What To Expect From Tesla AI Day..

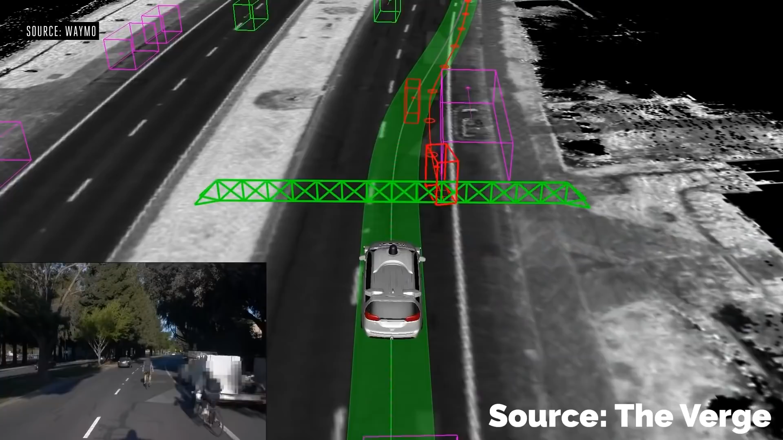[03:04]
Waymo radar needs to be paired with high-definition mapping of the city streets that the vehicles can operate on.